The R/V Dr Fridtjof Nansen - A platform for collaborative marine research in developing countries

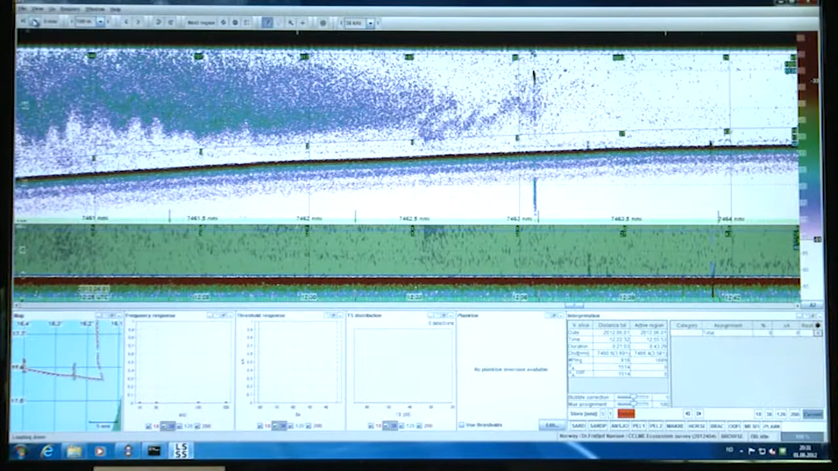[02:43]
For the surveys, the Dr Fridtjof Nansen has modern surveyed sophisticated equipment to work in all conditions 24 hours a day.
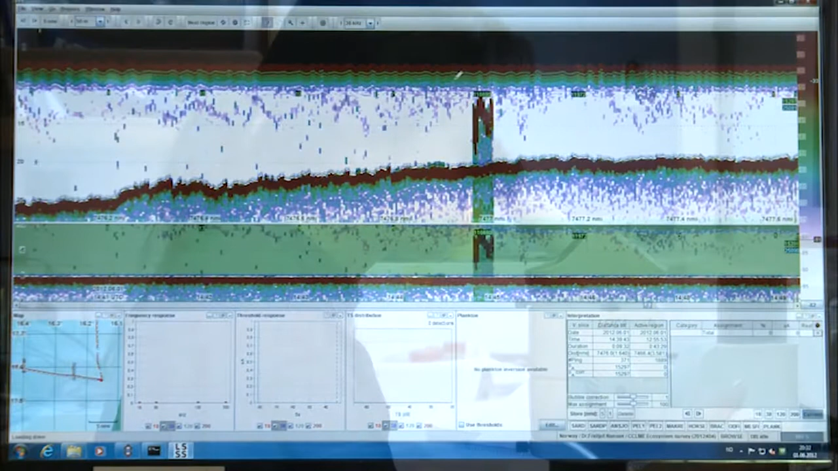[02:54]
The essential focus is to measure changes taking place in the ocean.